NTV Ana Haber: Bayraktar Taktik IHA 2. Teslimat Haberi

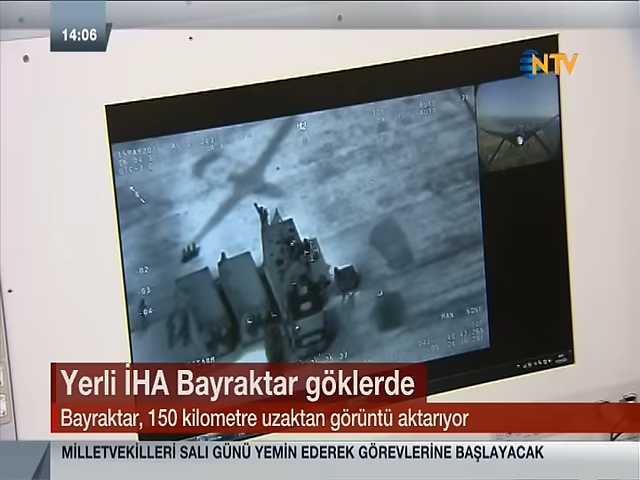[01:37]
Tahminimce uçak beni şu anda yaklaşık 2-3 kilometrelik mesafeden görüyor olması lazım. Ama bu mesafeden insan gözüyle uçağı tespit etmek çok zor.